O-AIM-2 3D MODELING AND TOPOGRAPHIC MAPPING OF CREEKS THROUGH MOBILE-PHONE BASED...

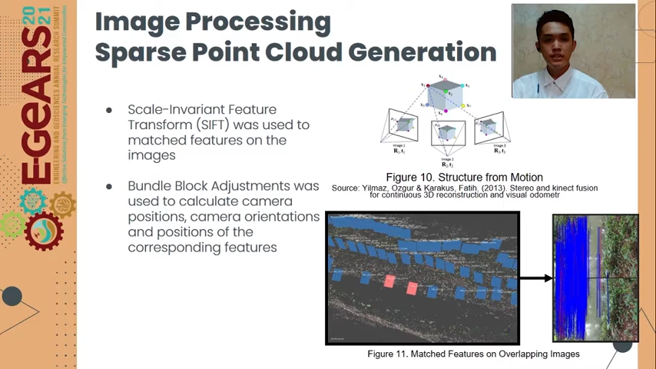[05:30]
Then, bundle block adjustments was used to calculate the camera positions, the camera orientations, and position of the corresponding features or the corresponding tie points. So, in generating dense point cloud, it was associated with multi-view stereo matching. So, the multi-view stereo matching produced a dense point cloud using parameters on the camera that was determined using the bundle block adjustments and the tie points using the scale environment feature transform. So, the dense model has the same resolution as the pictures since all pixels and images are incorporated.
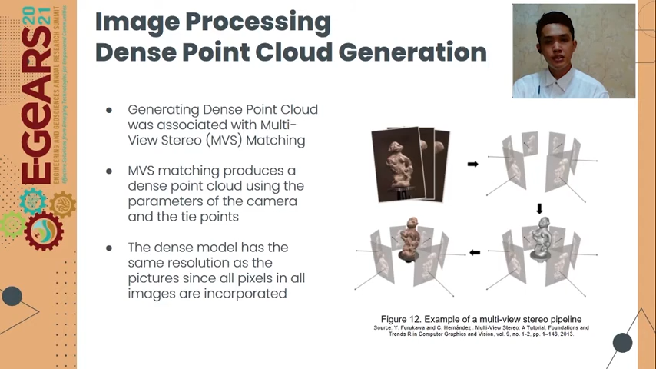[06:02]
Next, interpolation process was applied in generating the DEM.
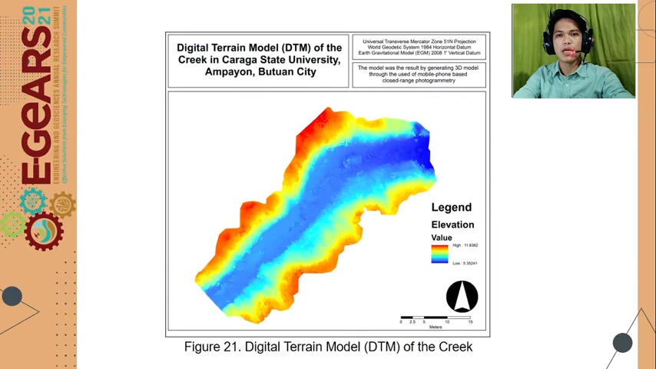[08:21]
And the generated sparse point cloud and dense point cloud of the creek for the digital terrain model of the creek showing the highest elevation and the lowest elevation. The generated DEM of the creek has a spatial resolution of 5.54 mm per pixel and having a horizontal and vertical